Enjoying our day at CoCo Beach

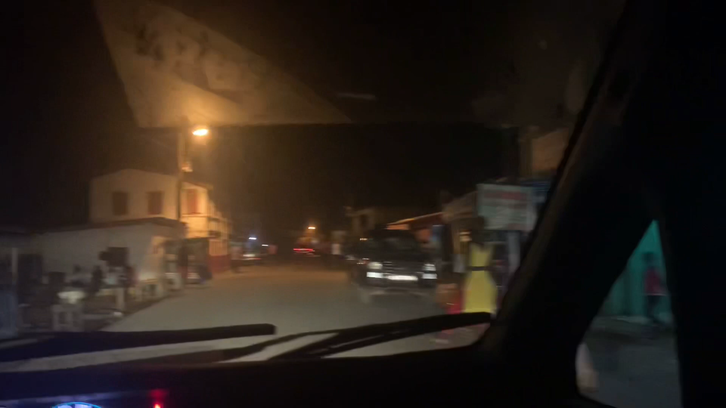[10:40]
Look at these little bros. Where the fuck are they going at?
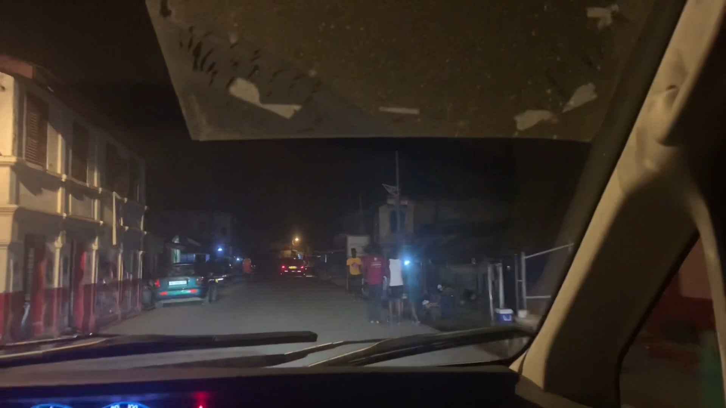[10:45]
What the fuck are they doing? Just walking past each other.